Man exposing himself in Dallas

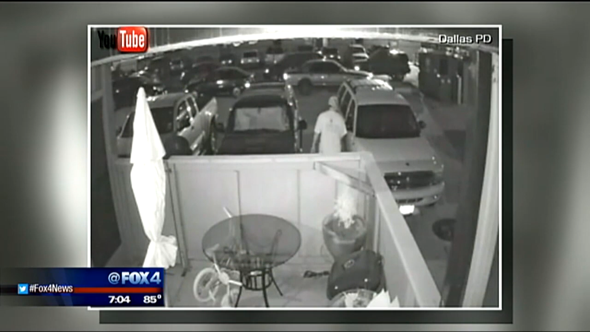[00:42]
Police say he has been seen looking into windows and performing lewd acts. So they're really hoping that this surveillance video will help in their search for him. He is described as a Latin male in his mid 30s, standing 5'6 to 5'9. Police say he has an average build and weighs about 160 to 180 pounds. Here's the outfit he was last seen wearing. Painter's pants and a painting company t-shirt. He is said to have short black hair with balding in the middle of his head. So he's been seeing doing this in the very early morning hours and in the afternoon hours.